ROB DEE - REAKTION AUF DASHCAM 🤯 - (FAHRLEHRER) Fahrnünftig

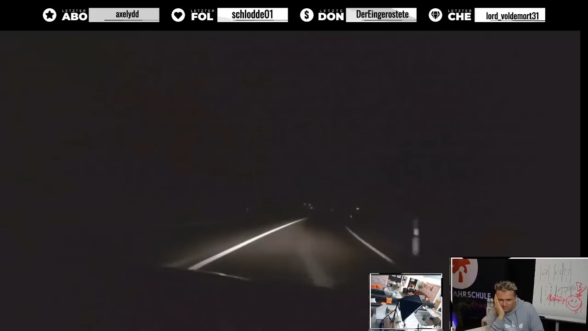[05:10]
Den Richard mit seinem schönen Lupo. PS-Lupo. Und der traut sich natürlich nur, weil Joker halt raus. Hm? Und er zieht und er zieht. Mega cool. Aber Lennart, ich hoffe, das beantwortet deine Frage. Ich glaube, der hat nur 4 Gänge. Ja, das kann sein. Auch er ist jetzt hier bis zum Ende gefahren, hast du gesehen. Gut.
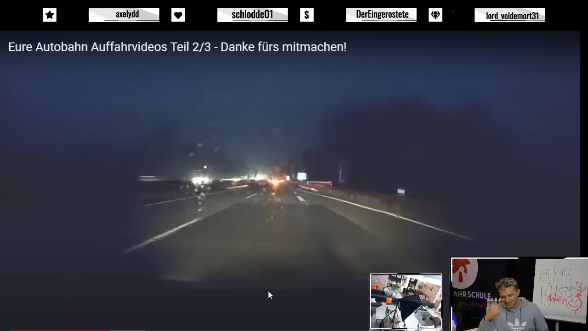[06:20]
Oh, da sind so Autobahn-Mindestgeschwindigkeitsschilder. Seht ihr? Das ist wahrscheinlich ein starker Berg. Das ist das, was wir am Anfang hatten. Rechts und links diese mindestens, weil da wahrscheinlich dann LKWs den Berg nicht hochkommen. Mindestens, keine Ahnung, 50 oder 90 stand da drauf, irgendwie sowas.